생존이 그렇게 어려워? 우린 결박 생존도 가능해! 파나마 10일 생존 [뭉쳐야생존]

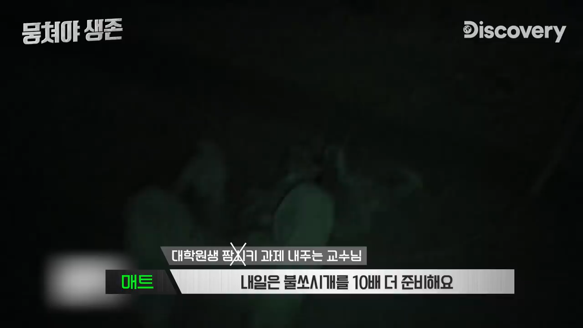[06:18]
So first night, sleeping in the dirt.
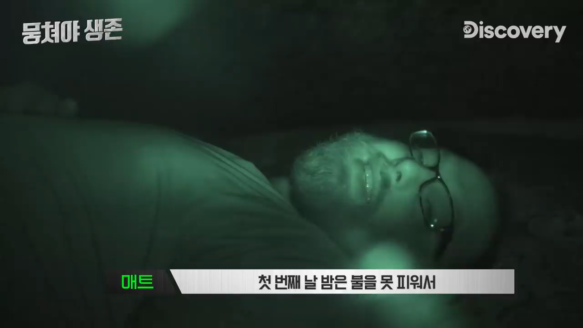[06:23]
We don't have a fire. It's gonna get better tomorrow. Oh, dude. It just sucks. Now, with the tether being tied up, we can't leave. You know, I can't get away from snoring. Seriously? This is ridiculous.
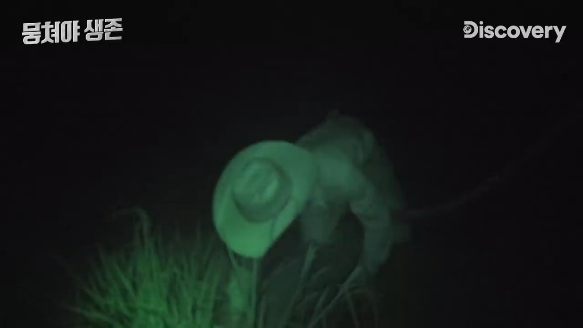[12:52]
That was the real deal right there. Nice job, Jay.
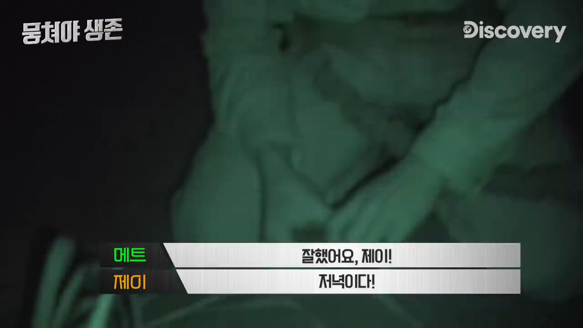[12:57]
That's dinner. That is dinner, dude. Those are big, meaty legs.
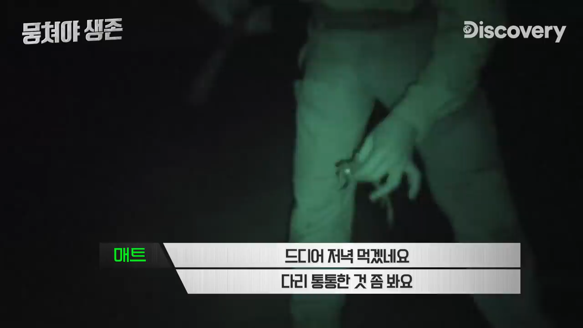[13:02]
Jay's just got the eyes of a hunter. He picked it up, grabbed it with one swipe, boom.
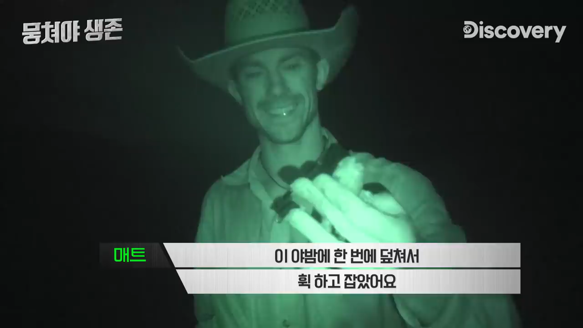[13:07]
Hoping to find more than just a couple of frog legs, Matt builds a torch to try some night fishing.
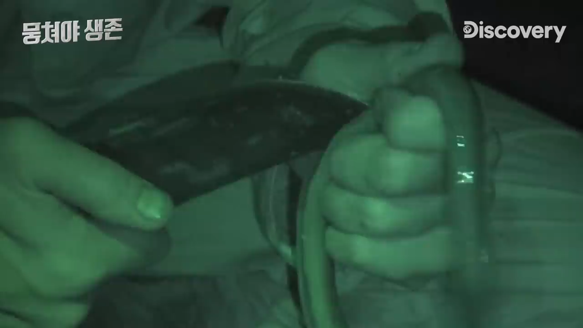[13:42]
Skin's tough on these babies. There she is.
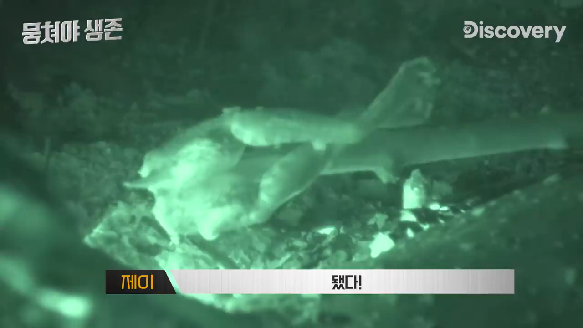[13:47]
The menu, as it is at this point, freshwater eel and frog.